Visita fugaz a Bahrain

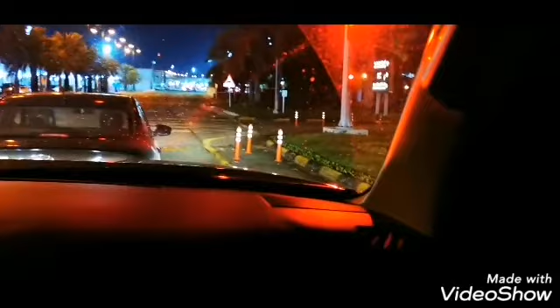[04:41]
Saliendo de Bahrein para entrar a la frontera con Arabia Saudita. Parece que hay tráfico, así es de que bueno, vamos a ver cuánto nos demora. Alguna vez este camino que es cerca, media hora de distancia, si es que no hay tráfico, Una vez nos demoró 6 horas. Bueno, amigos, les cuento que estamos ya en la saliendo de Bahrein para entrar en la frontera de Arabia Saudita.